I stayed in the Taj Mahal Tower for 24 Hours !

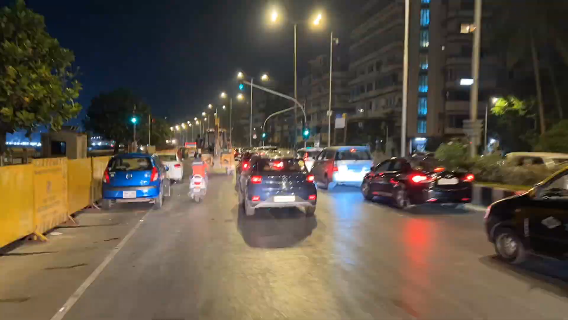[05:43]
It's at 1 o'clock at night and there's literally traffic at 1 o'clock.